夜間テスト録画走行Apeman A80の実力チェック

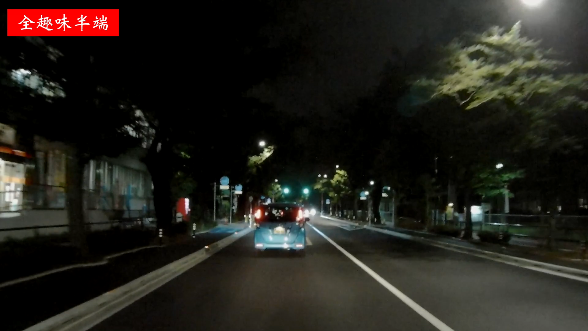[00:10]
画がどんなもんかいなというテスト走行をお送りしたいと思います。はい、というわけでですね、今回の動画の1個前の動画になるんですけれども、新しく手に入れたこのエイプマンのA80を持ってですね、奥多摩周遊道路を走ってきたわけなんでございます。なんですけど、ちょっと動画見ていただいたらわかるんですけど、ジャイロスコープ手ブレ補正ですね、
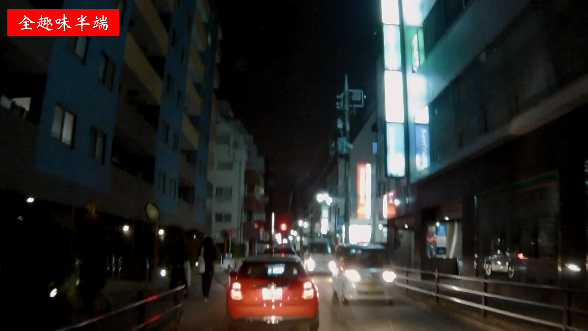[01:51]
画質も含め今回の夜間の明るさにやっとこう動画の話ができるかなと思っております。やっぱこれぐらい画角が狭くなっちゃうともうハンドル周りを映しながらこう道路を映すっていうのはめちゃくちゃ難しいですね。そうですね。今かなり下向いてやっとハンドルが映ってるって感じなので、で、こう他のモトブロガーの方の映像を見てたら、このハンドル周りが映像に入っているとやっぱりモトブロガーらしい臨場感がより増すなぁと思ったので、
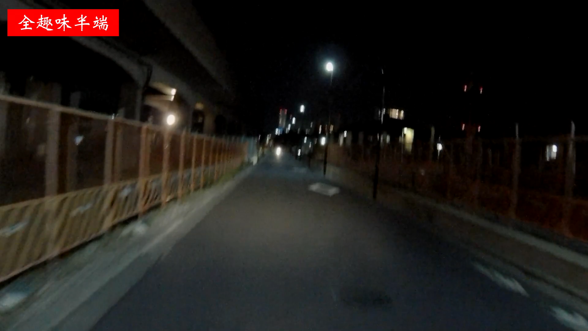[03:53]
僕ヘルメットマウントしている状態で上下が逆なんですよ。なのでその回転という機能を常にオンの状態でカメラを使っていたんですが、このA80になるとですね、その回転という項目がなくなっちゃっていたのが、ちょっと僕は残念なポイントでしたね。なかなかこれ上下逆転で使う人いないんですかね。はい、今が立川駅周辺ですね。